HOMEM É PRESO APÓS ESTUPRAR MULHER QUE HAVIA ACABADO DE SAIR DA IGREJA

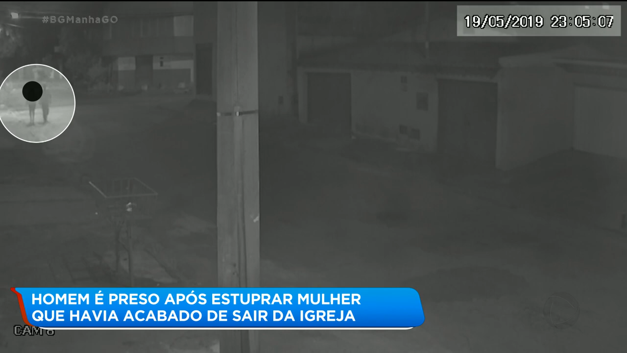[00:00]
Nas imagens da câmera de segurança, o relógio marca 11 horas e 5 minutos da noite. É dia 19 de maio deste ano. Orival Pereira da Silva, de 55 anos, anda ao lado da mulher que tinha acabado de sair de uma igreja. Não é possível ver, mas ele tem uma faca nas mãos e faz ameaças. Repare, a mulher está com uma bíblia embaixo do braço.